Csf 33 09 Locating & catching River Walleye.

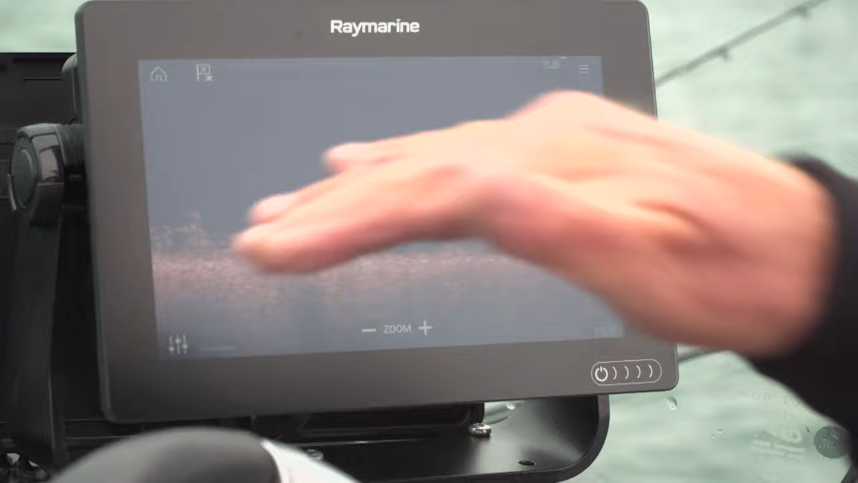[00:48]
When we find the right location, I leave that unit on, but I go to the front of the boat and I actually put the electromotor in,
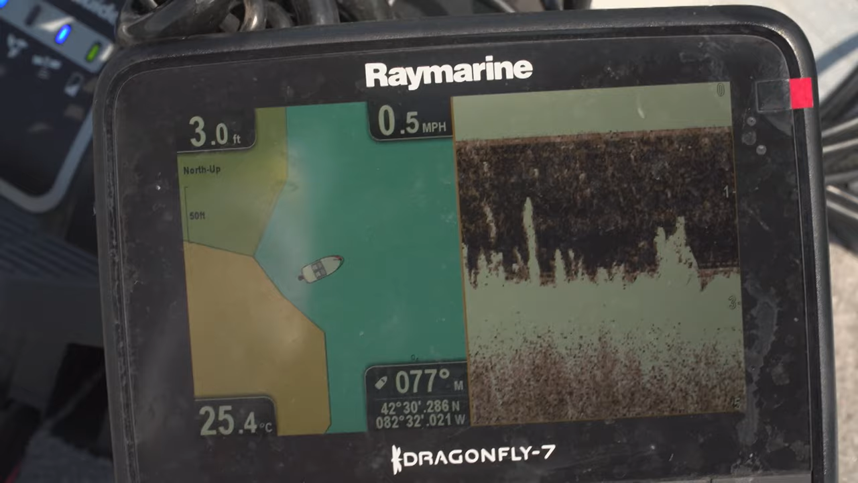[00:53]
On screen: depth 3.0 ft, water 25.4°C, speed 0.5 mph
and then I turn my Dragonfly 7 Pro on. So that tells me exactly what's underneath me. So with both units, I'm not looking for the fish.